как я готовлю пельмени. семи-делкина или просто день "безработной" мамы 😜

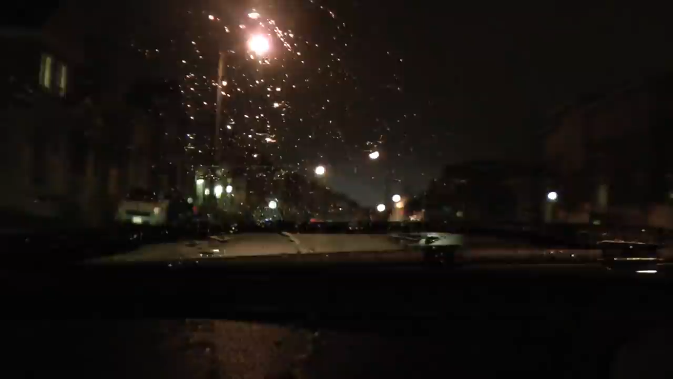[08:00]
Возьму книгу, которую заказывал Костя. Извините, у вас будут немножечко дворники работать, потому что, как видите, дождь пошел. Но вообще погода, на самом деле, абсолютно отвратительная. Не хочется ничего. Значит, мы идем в библиотеку. Потом мне нужно на почту. Заеду, наконец, уже на почту. Отправлю эту посылку. Получу. Свою посылку. Вот. И заеду в Ноуфрил. В Ноуфриле мне нужно сегодня купить овощи.